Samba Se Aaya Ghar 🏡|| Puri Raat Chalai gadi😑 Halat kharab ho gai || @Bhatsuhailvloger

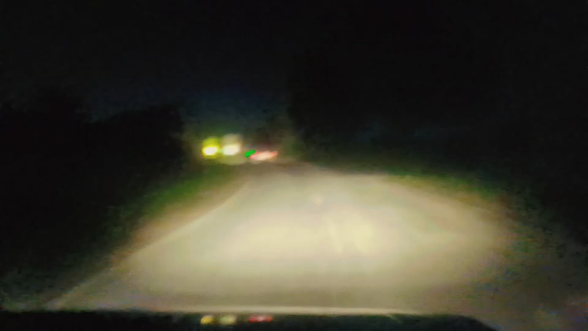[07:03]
فاینٔلی وٕنۍکٮ۪س بَجے رٲژ سٕنٛز اَکھ, وٕنۍ درٛاس بہٕ سامبا سٹیشنہٕ پٮ۪ٹھٕے. چھُس بہٕ سامبا سٹیشنہٕ برٛونٛہہ پَنٕنۍ کیٛاہ پَکان. یِم چھِنہٕ مےٚ پَے کینٛہہ یِم کَتہِ چہِ گاڑِ چھےٚ, کَتہِ چہِ نہٕ چھےٚ, اَتہِ اَنو اَتھِ کُس گاڑِ وول کَپٲرۍ کیٛاہ چھُ. بہٕ چھُس پَکان کُنی زوٚن. مےٚ سۭتۍ اوس اَکھ بُلیرو وول, تٔمِس ووٚن مےٚ سۭتۍ پٔکۍزِ. مےٚ چھِنہٕ گاڑِ کاکَد کِہیٖنۍ, مےٚ مہ رَٹَن کُنہِ جایہِ. تہٕ سُہ آو نہٕ مےٚ اَتھے, تٔمۍ ووٚن بہٕ چھُسے جیٚمہِ, بہٕ پیارَے جیٚمہِ.
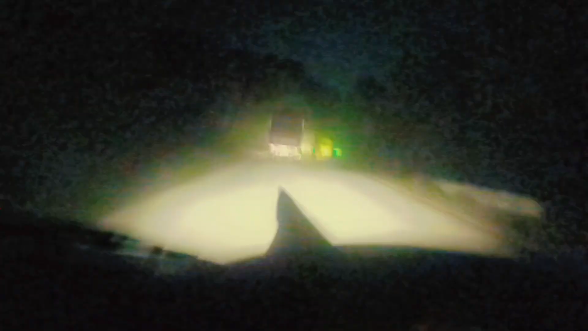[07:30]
مگر بہٕ نیرٕ نہٕ جیٚمہِ کِنۍ کینٛہہ, بہٕ گژھٕ نَروال روڈ, نَروال روڈ کِنۍ نیرٕ بہٕ. فِلحال چھُس بہٕ پَکان, وٕچھو کَتہِ کیٛاہ کُس کیٛاہ سَمکھِ. وٕچھو یہِ گوٚو دار روڈ. دار روڈَس چھُ واریاہ زیادٕ مُشکِل پَکُن راتَس, تَتہِ حظ چھُ روڈ تہِ زَبردَست خراب. مےٚ ٲس پَتہٕ حظ چھِ روڈ خراب, مےٚ کٔر غلطی, بہٕ آوُس یَپٲرۍ. مےٚ اوس گژھُن جیٚمہِ کِنۍ, مےٚ دوٚپ یَپٲرۍ اَسہِ گژھِ نَزدیٖک تَوَے.